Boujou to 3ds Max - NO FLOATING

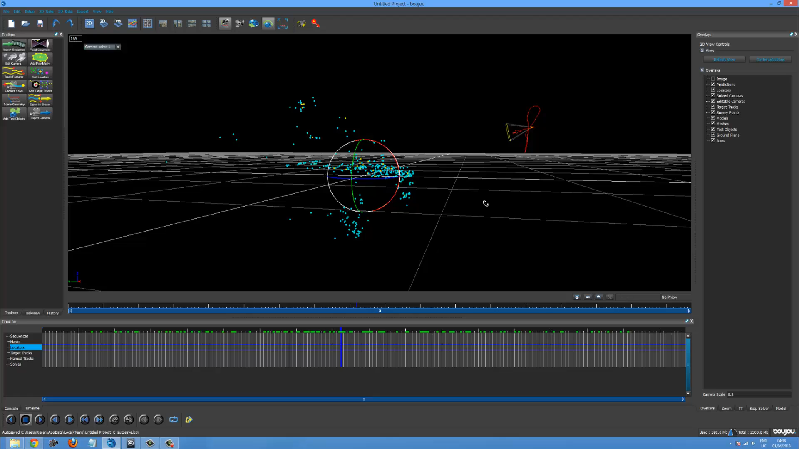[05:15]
And you want to try and make your plane. So this is obviously the table. You want to make this flat onto the ground plane.
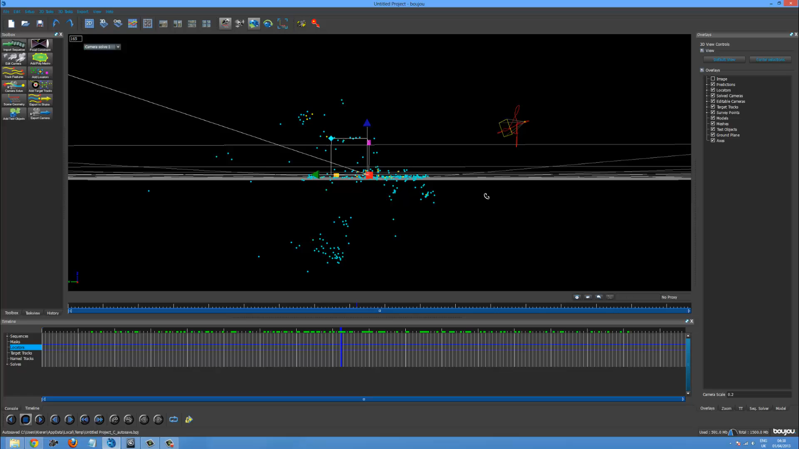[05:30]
Which is looking quite good. That looks pretty. That looks pretty good.
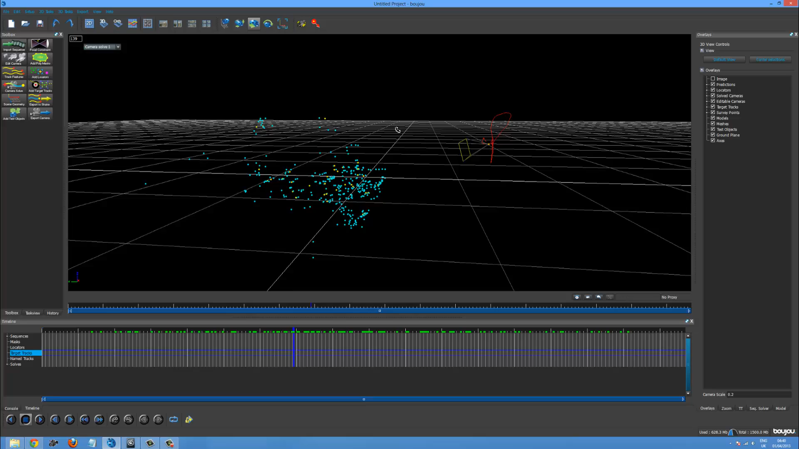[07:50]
Looks like it's stuck a lot more to the ground. Which is excellent. Okay. So we've put our scene out.